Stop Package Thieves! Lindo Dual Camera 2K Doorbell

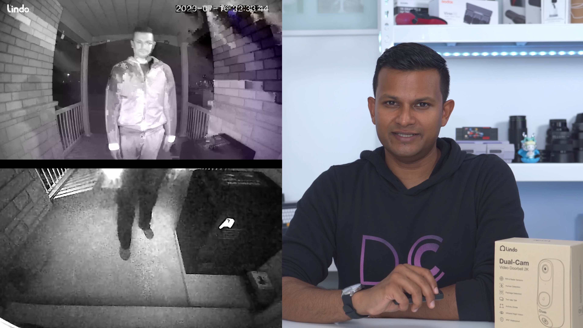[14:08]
decent but again keep in mind if you can have a porch light or some kind of floodlight set up it's
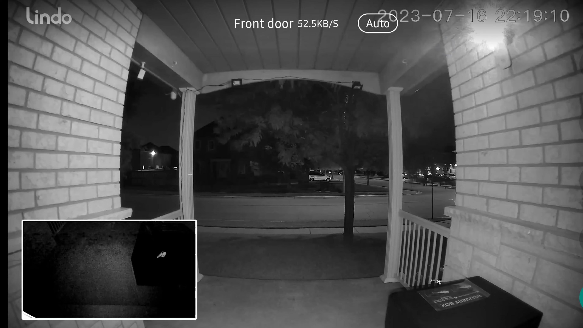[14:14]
going to be much better than relying on whatever leds come with this since they're really small in terms of the light output